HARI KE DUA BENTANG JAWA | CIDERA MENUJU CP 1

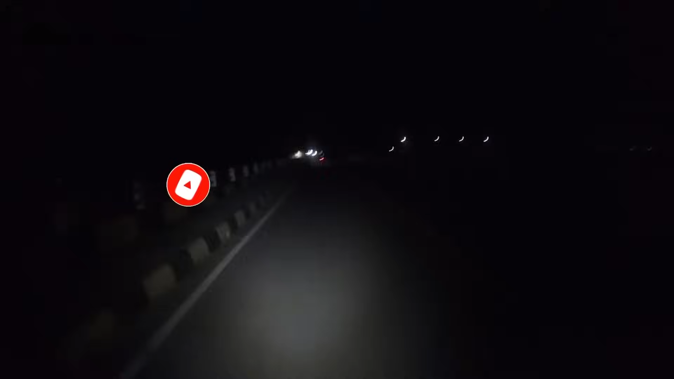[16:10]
Oke teman-teman, ini udah keluar Cianjur. Aku lupa ini masuk Bandung mungkin ya, nggak tahu ya. Pokoknya udah keluar Cianjur, jembatan lintas selatan ini teman-teman.